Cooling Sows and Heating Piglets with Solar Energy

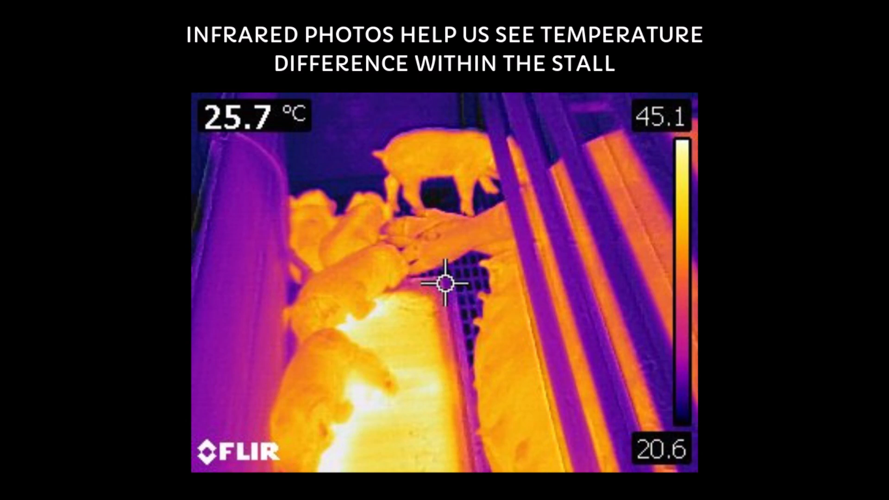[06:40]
On screen: spot 25.7°C
Commercial water heating pads were not used due to the unavailability of mats that would properly fit our fairway installs. Unfortunately, our mats were not as efficient or consistent in distributing heat through the mat as we had hoped.
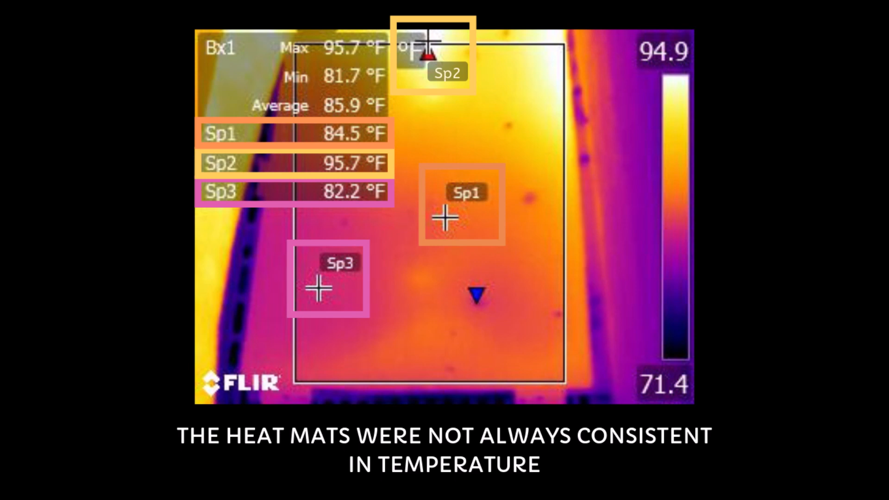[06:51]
On screen: max 95.7°F, min 81.7°F
For instance, the temperature ranged on the mat from 95 degrees in the upper right corner to 82 degrees in the bottom left.
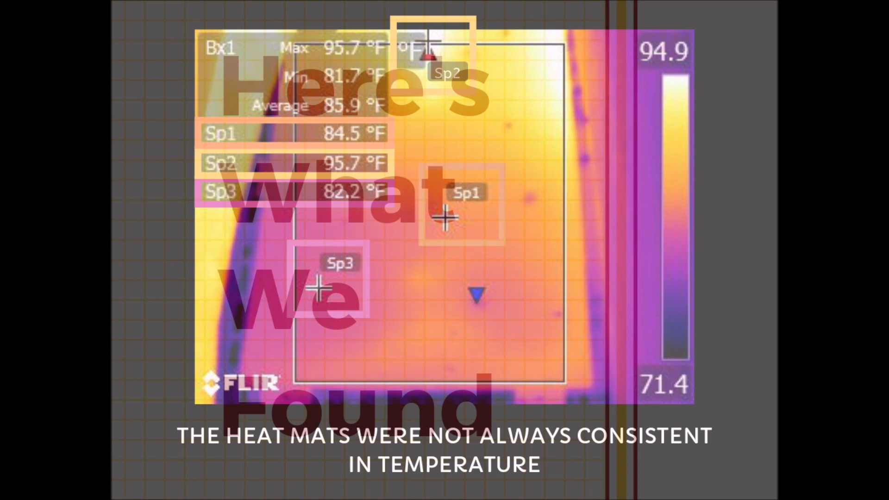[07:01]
On screen: max 95.7°F, min 81.7°F
After running the trials, here is what we found. The cooling system was able to successfully lower the temperature of the drinking water and stall floor.